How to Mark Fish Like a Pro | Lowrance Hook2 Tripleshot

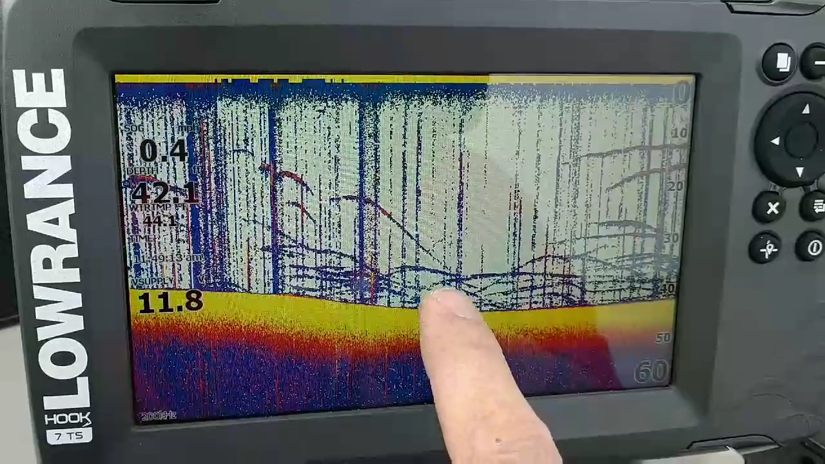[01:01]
can see I'm on top of the smallmouth right now and the way you decipher these are smallmouth is the orange you can see the orange bellies those are the smallies and you can see there's a pretty good amount of them here so what you're gonna do is you're gonna take your your cursor here and you're gonna go where you want to drop it so there's you
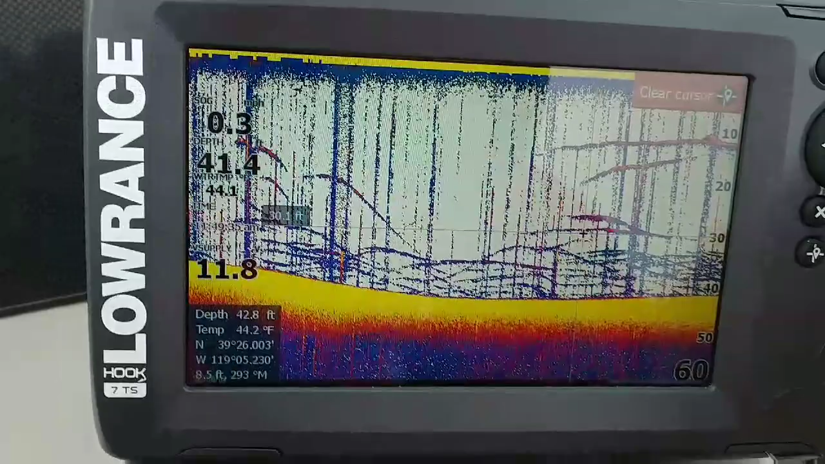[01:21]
know I'm gonna find the thickest part of the fish here that I see which is they look like they're in about anywhere from 15 to 40 feet but if I wanted to mark that right
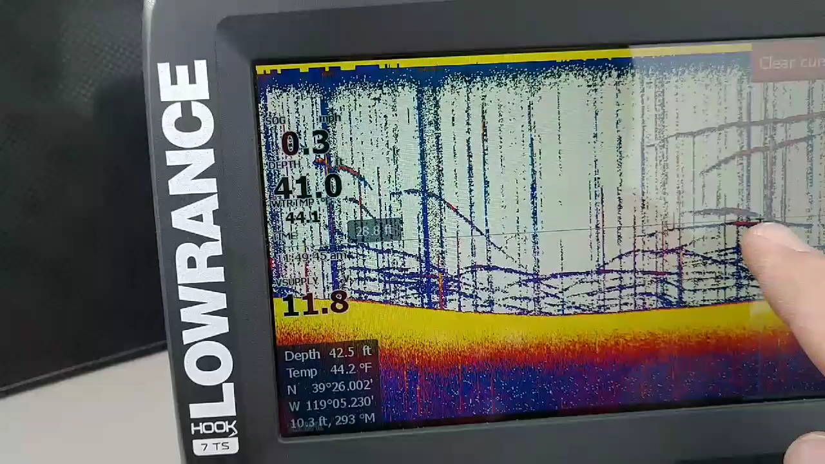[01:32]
there or you know the thickest part of the color is right there I just hold down
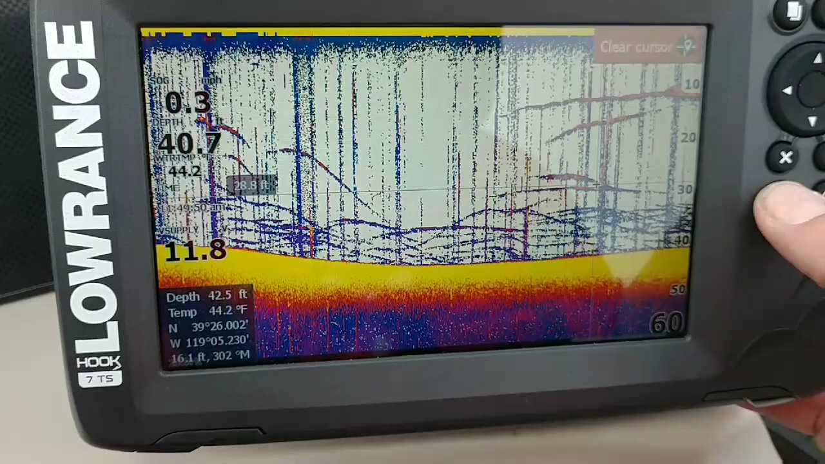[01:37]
On screen: water 44.2°F
that that's gonna pop up and then I can change the icon I can give it a name I put
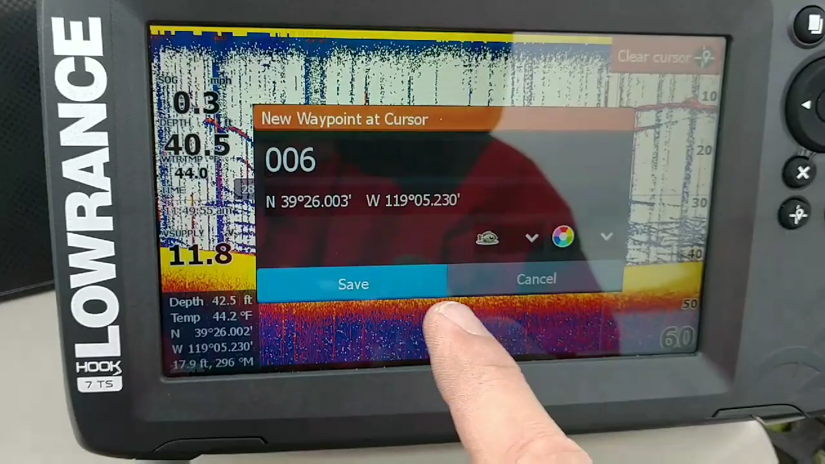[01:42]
SM so I know it's my smallmouth spot and then after you do that and you put your waypoint everything you want you're gonna switch back over to your chart and